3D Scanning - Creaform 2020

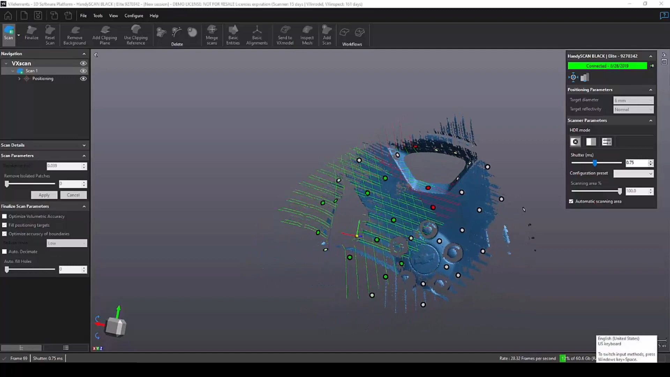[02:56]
And as you can see, the HandyScan Black picks up data extremely fast. And even though the surface looks really good right now, this is actually what we call preview mode, so it's not even the real surface yet, but I'll talk more about that after this video.